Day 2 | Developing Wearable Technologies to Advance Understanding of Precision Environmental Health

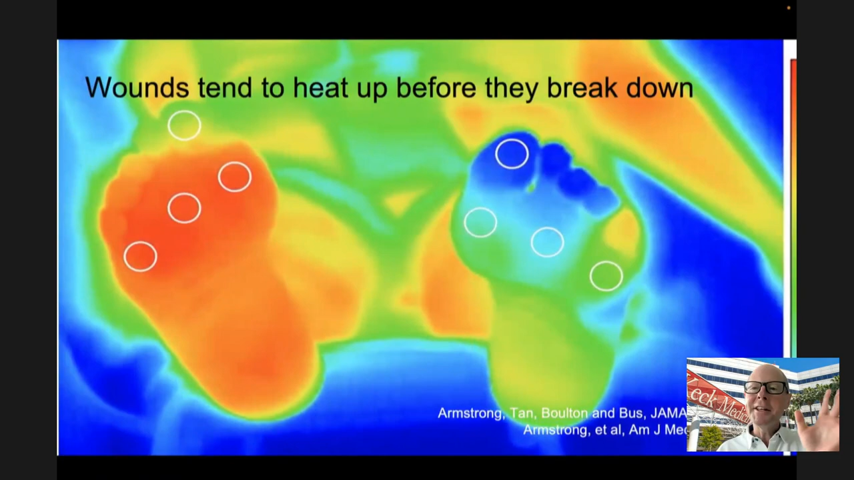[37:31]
And you're talking about any chronic disease, just say inflammation and walk away and you'll be right.
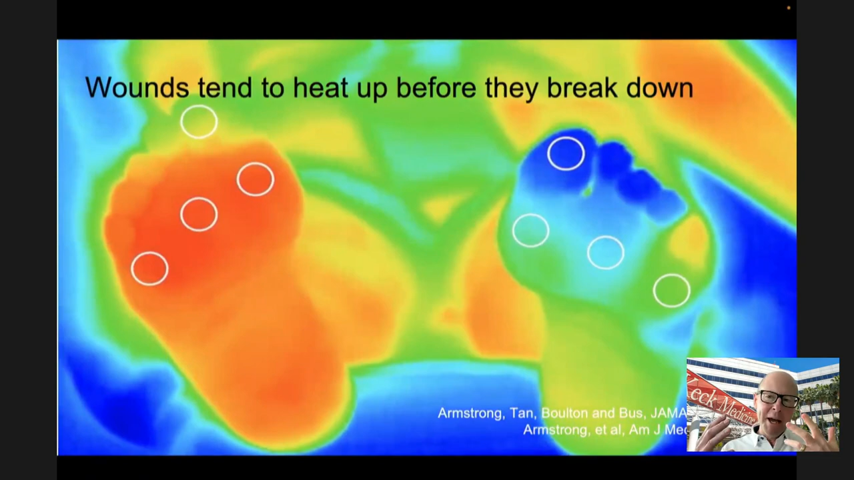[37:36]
And we can detect inflammation beautifully here in this population,
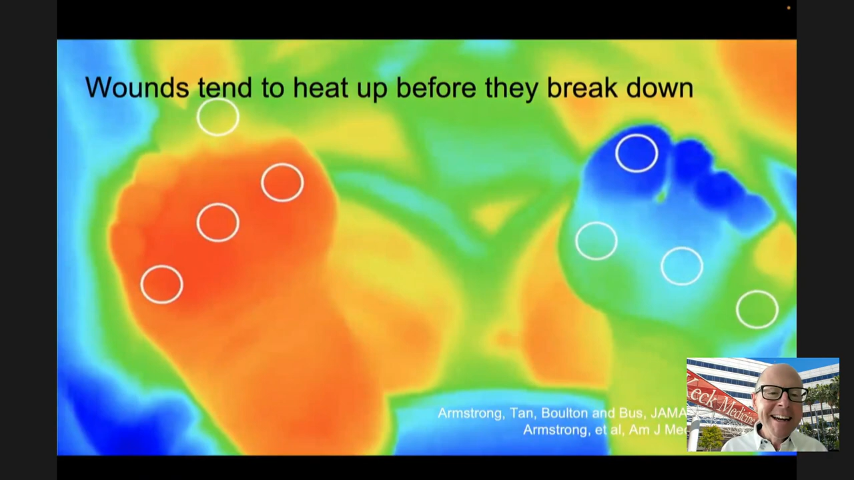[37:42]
just looking for asymmetries. And we can start using thermometry to dose activity, just like we would use,